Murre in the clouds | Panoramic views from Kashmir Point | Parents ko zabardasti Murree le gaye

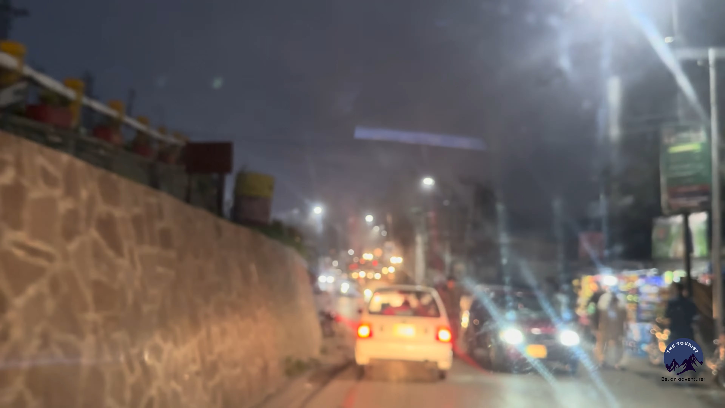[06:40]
موسیقی اب یہاں سے ہمارے پاس تین option آئیں گے مری ایکسپرس وے کشمیر اور مری اولڈ راڈ اس کے لئے آپ کو رالپڑڈی
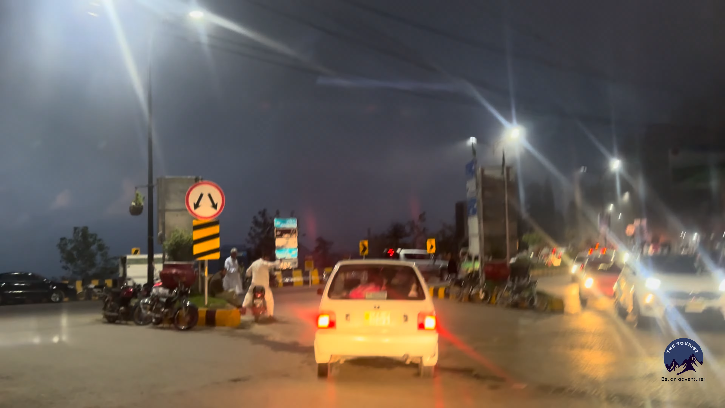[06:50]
کہے لی ایڈ سیٹ پہ جانا پڑے گا الکل سیدھا کشمیر ہے اور ہم جائیں گے مری ایکسپرس وے چل بھئی صحیح جا رہے ہیں کنفیوز لگا گیا
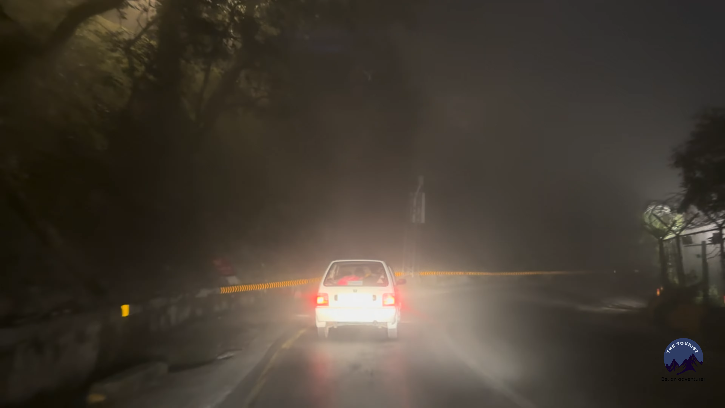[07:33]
جب میں ایکسپریس ریک کی طرف جا رہا تھا تو میں سوچ رہا تھا کہ یہ ختم ہو جائے گیا گیا اب یہ دیکھیں
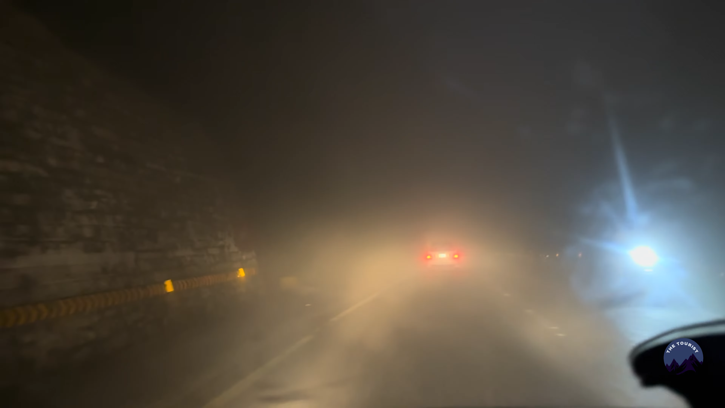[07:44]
اور آپ یقین جانے کہ کچھ بھی صحیح سے ویزبل نہیں ہے اور ملتا بڑے اندازے سے اور بڑی محتاج ڈرائیونگ کرنی پڑتی ہے
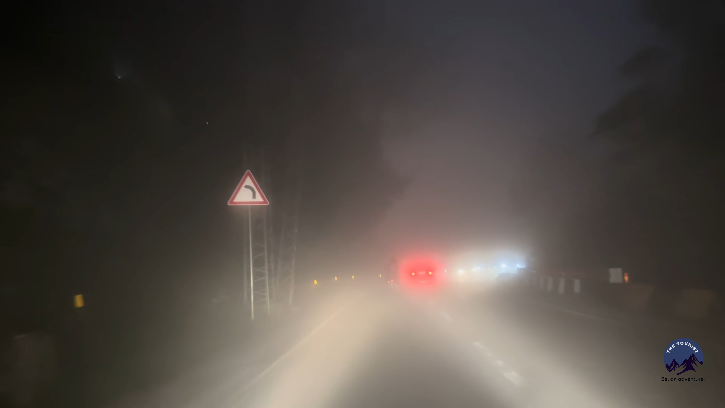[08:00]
جیسے ہمارے ہاں صرف سردیوں میں جنوری کے مہینے میں دھون دوتی ہے برکل اس طرح
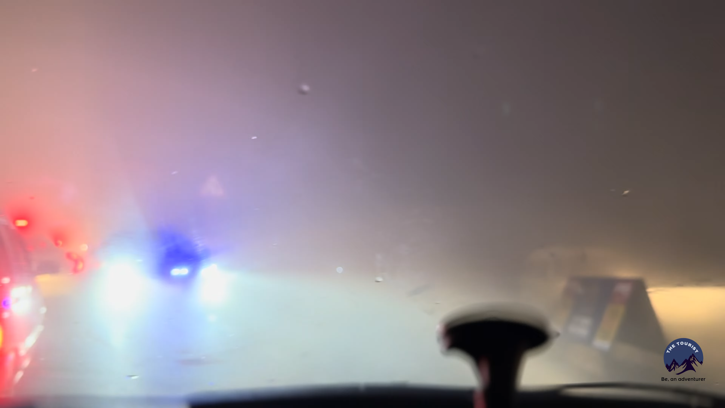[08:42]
اور صحیح سے نظر نہیں آ رہا ہے کہ سامنے سے گاڑی نہ آ رہی ہو یہ رہا ہے کوئی ہو ٹائم بھی آئی اب اٹھتا ہوا ہے
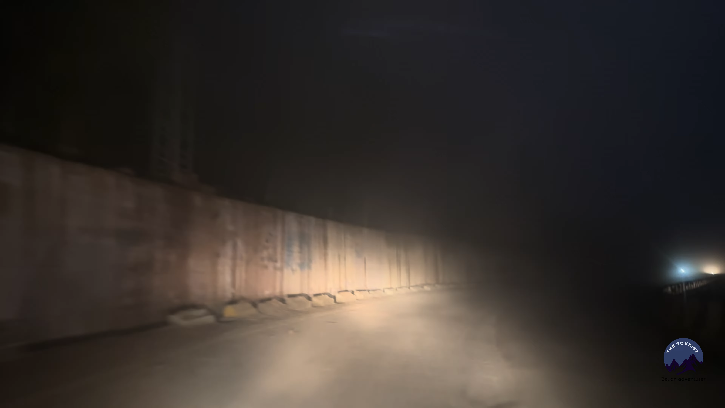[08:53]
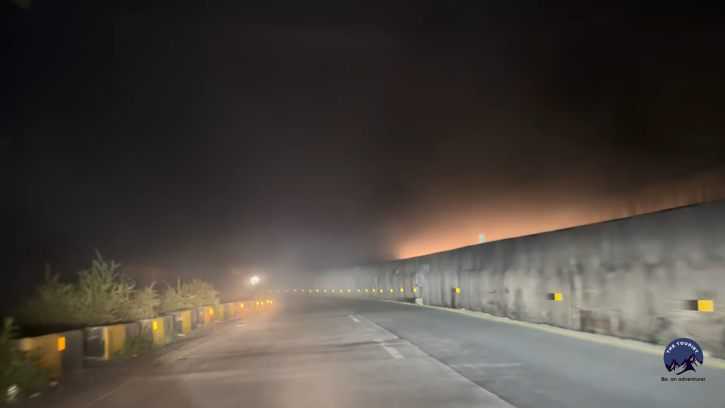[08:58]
یہ دیکھیں ابھی تک کافی نیچے آ چکے ہیں اور اس کے بوجودی بہت نمی دن یہاں پر اس طرح ہیں یہ بہر سے دیکھیں
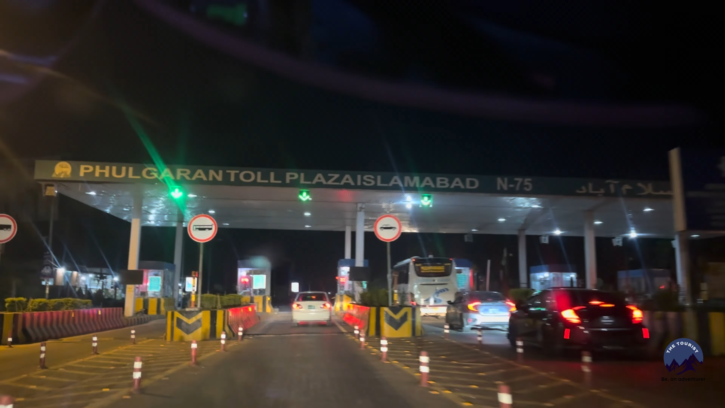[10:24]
یہ جی پھلگران کا ٹول پلازہ آگئے جو روڈ استعمال کی ہے اب ہم اس کے پیسے دیں گے اور کیونکہ میں کافی عرصے سے نہیں آیا اس لئے مجھے نہیں پتا کہ ہیں کتنے کار کے اور لکھا ہوا ہے سامنے گا
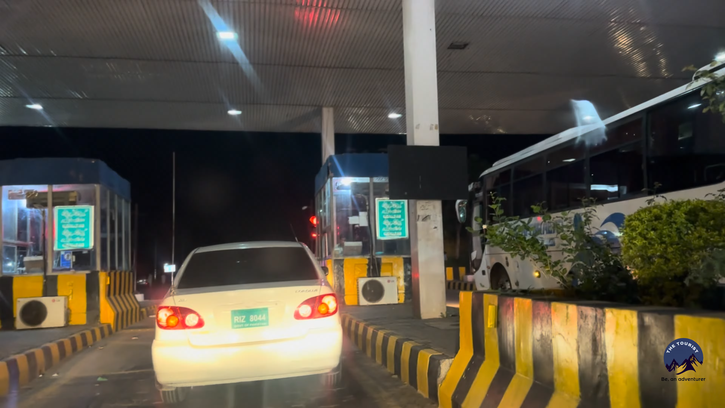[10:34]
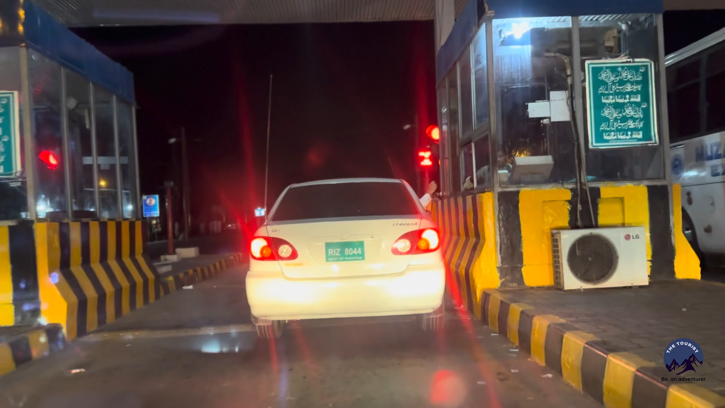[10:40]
کچھ اور ہے سرکاری گاڑی
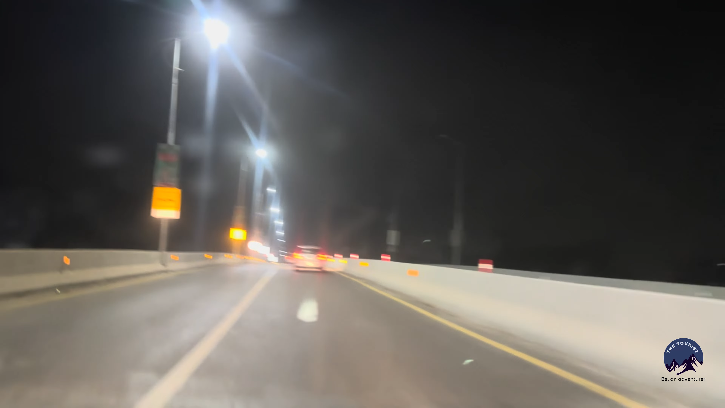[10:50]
یہ ہے بارہ کاؤ کا بائی پاس دن کو بھی وہ دکھایا تھا اور یہ رات کا بھی ہوئے بارہ کاؤ بائی پاس میں ایک دو اور چکر بھی ہیں یعنی یہ موٹر وے ہی ہے کیونکہ یہاں پر بھی گاڑی کے علاوہ کچھ ہلاوڈ نہیں ہے مطلب میرے جیسے بائیکرز نہیں
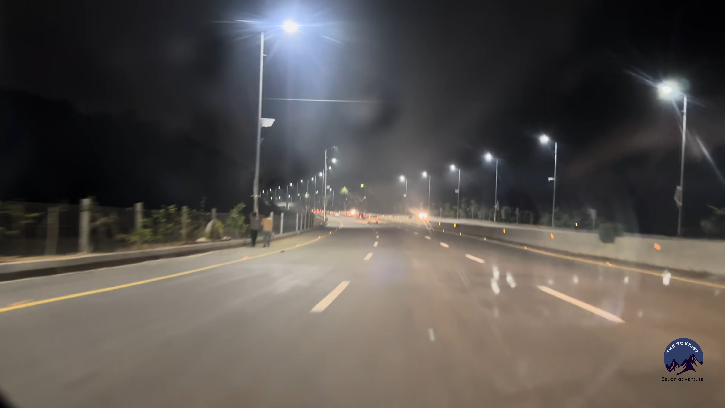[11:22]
میرے موبائل کی بیٹری اینڈ پہ ہے تو اس لئے میں ویڈیو کلوز کر رہا ہوں آج کا دن بڑا شاندار اور الحمدللہ بہت مزے کا گزرا اور کال ملاقات ہوتی ہے انشاء مطلب میرے مطلب میرے